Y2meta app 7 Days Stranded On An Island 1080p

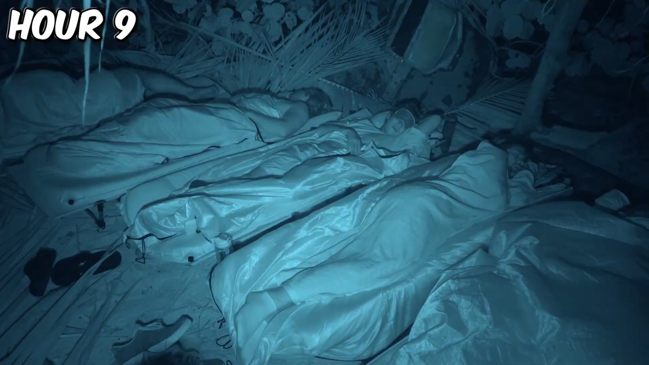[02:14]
I'll see you on day two During the first night of sleep we tossed and turned a lot and by we I mean
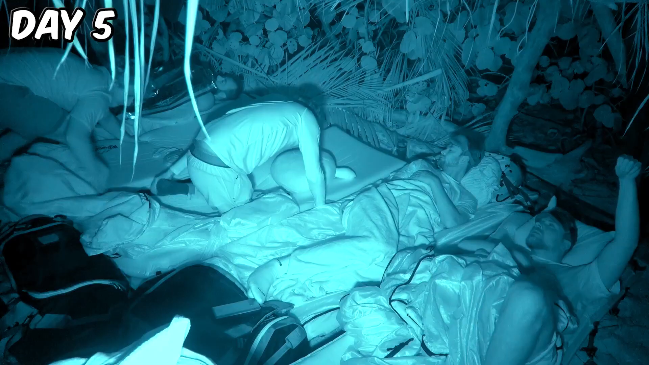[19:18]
Guys bad news There's a ton of water on the top of our shelter
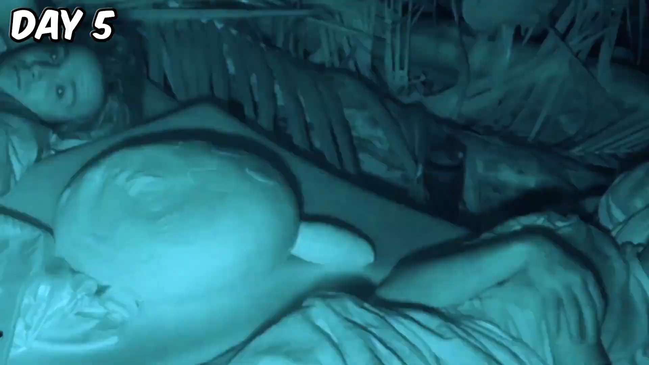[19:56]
to sleep that night Raining on you at night The worst experience you can have on these